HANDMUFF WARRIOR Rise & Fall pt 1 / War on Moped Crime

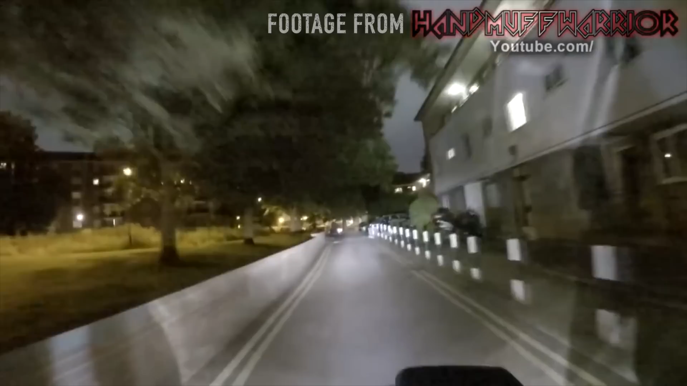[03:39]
Yo! What are you up to? Yo, this guy's having his bike stolen. Yo, I've got you on camera!
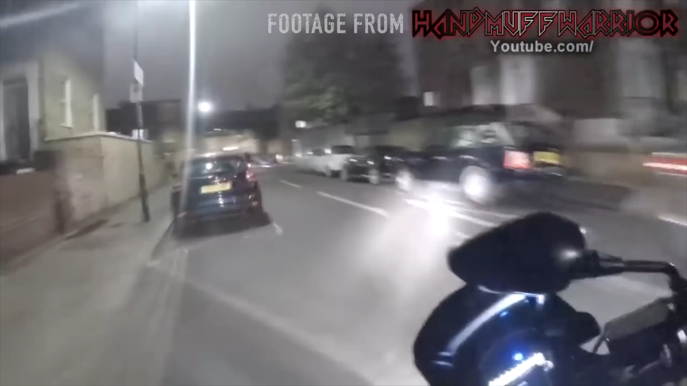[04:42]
I'm on camera! What are you up to? it's got a machete no number please
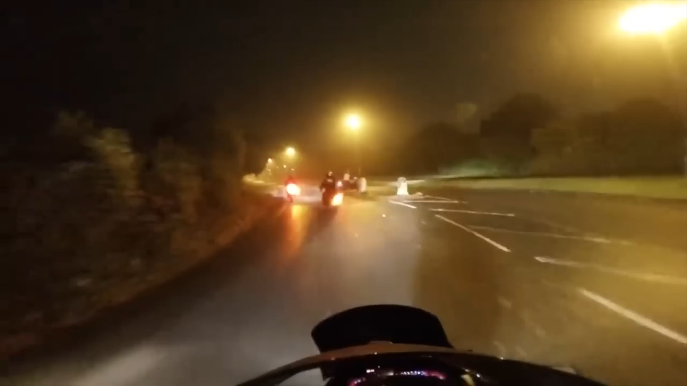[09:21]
behind behind behind they're turning around they spotted someone okay turning around now turning around this didn't